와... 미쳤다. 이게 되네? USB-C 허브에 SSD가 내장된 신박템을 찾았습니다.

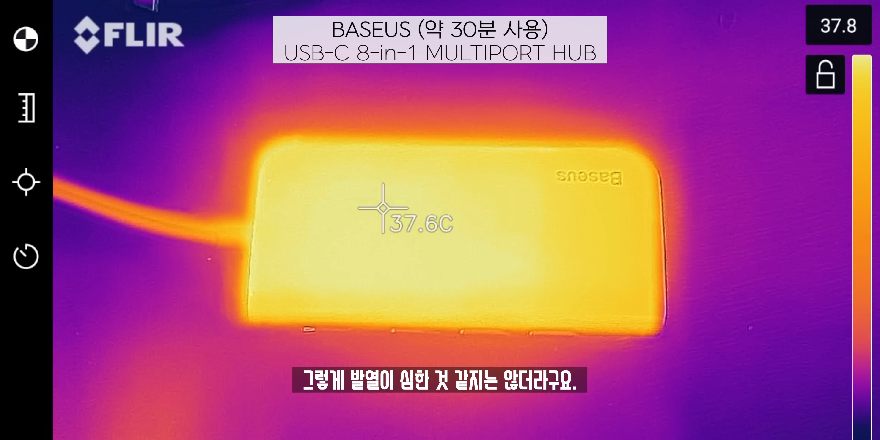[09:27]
On screen: spot 37.6°C
저는 일반적인 C타입 허브의 발열 정도로 느껴졌습니다.
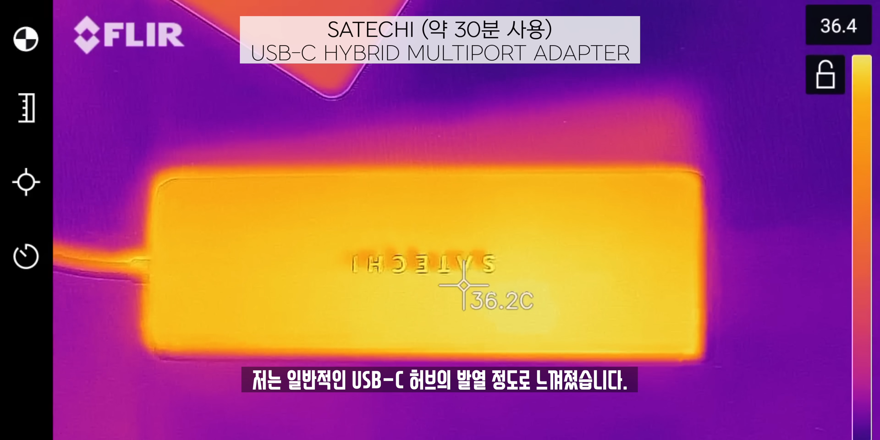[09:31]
On screen: spot 36.2°C
그러니까 굳이 SSD가 들어갔다고 해서 발열이 더 심하게 느껴지진 않다는 것이죠. 하지만 만약 여기서 NVMe SSD를 지원했다면 그때는 발열이 진짜 심했을걸요?